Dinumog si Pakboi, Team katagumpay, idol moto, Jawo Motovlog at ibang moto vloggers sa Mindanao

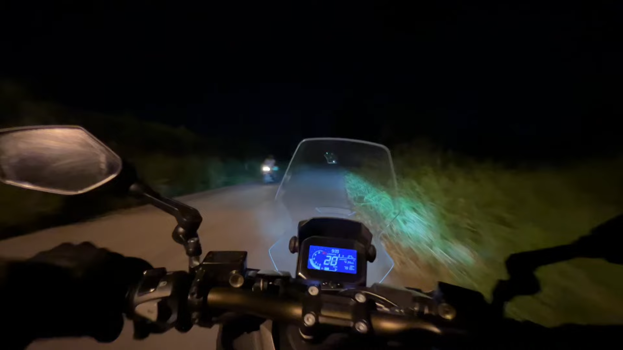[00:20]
mabalik tayo Hinahanap natin yung mga moto vlogger from Manila Yung mga famous na moto vlogger Yung mga EVO All Stars Kaya, napapansin nyo kanina Naka-evo helmet ako So, shoutout kay Kuya Jay Tsaka kay Joe Sana, mabigyan nyo kami ng EVO helmet So, ayun Hindi namin nalang sad na kami na padpan Kasi sabi nila sa may
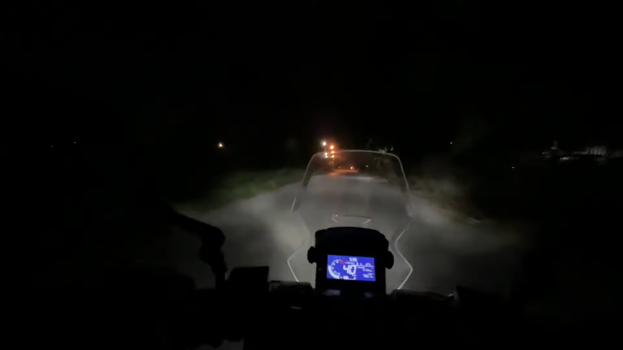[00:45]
Nakpan na sila So, ngayon, sasabukin natin Alright Dulo natin abangan sa, ano, sa Jensen mismo sa downtown, okay
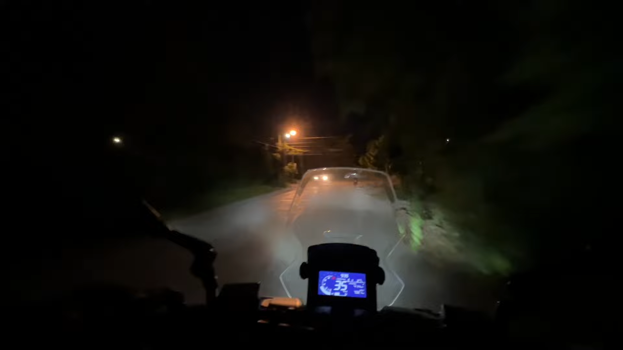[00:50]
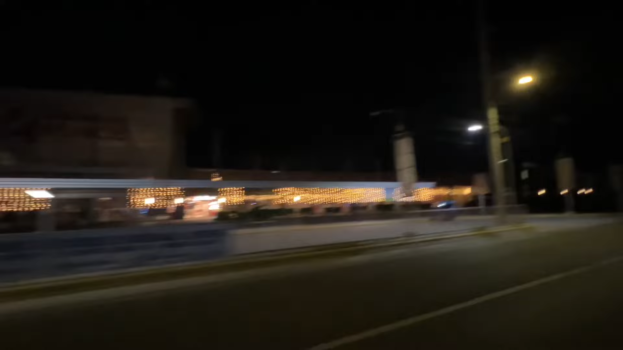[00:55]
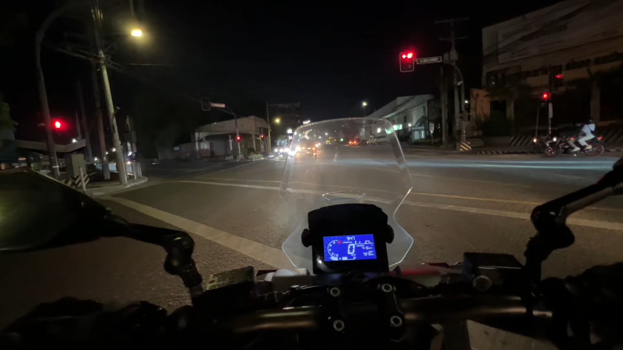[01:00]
Dito na tayo sa may downtown ng General Santos City Balita ko, some of the vloggers are Staying Sa Grand Summit Hotel Kaya, puntan muna natin,
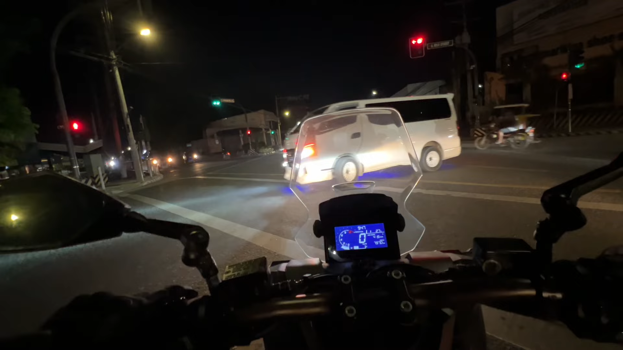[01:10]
baka andun na Ang hirap hanapin ni Pacboy Finding Pacboy,
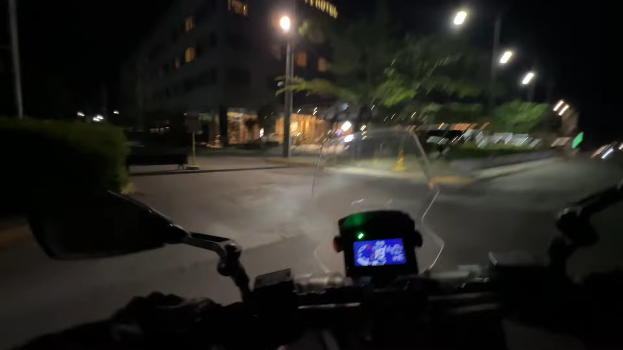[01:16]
my man Ibang kasama natin sa Boss Ironman Ayun na, ibang ito Okay Kitang-kita nyo naman Dito na yung mga Ducatis nila
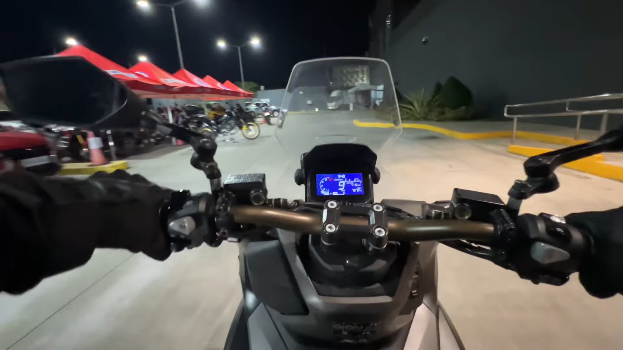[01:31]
Ayun Multistrada Baganda, man Wow Be strong Wow
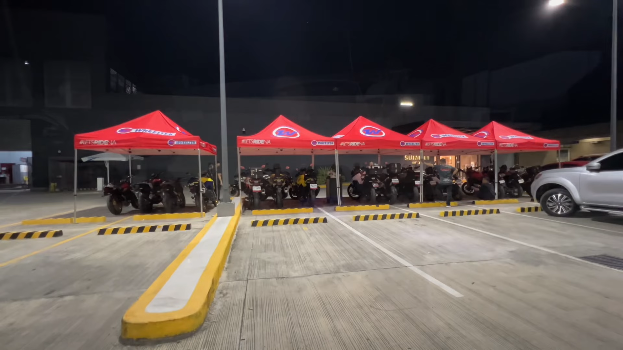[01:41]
Ayan, guys Ang ganun yung mga gamitin na sa'yo, man Diba? Klase-klase yan Kawasaki Suzuki V-strom Tapos Ducati na mga Multistrada But before that Hanapin muna natin yung mga Pacboy Para
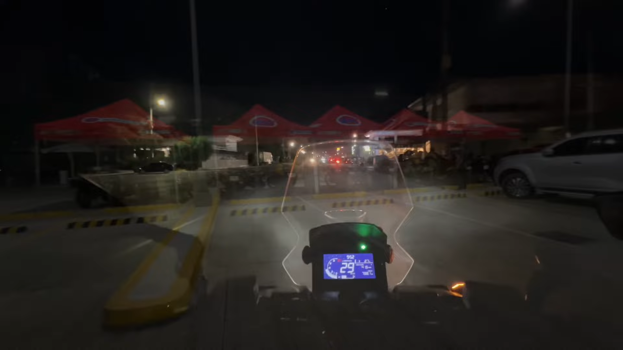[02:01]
Okay Dito na tayo ngayon Sa East Asia Royal Hotel
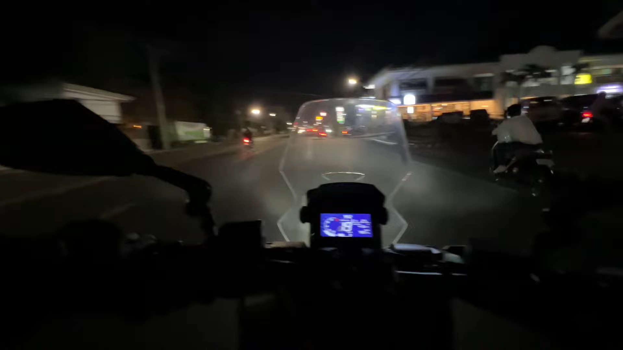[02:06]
So Some of the Participants are here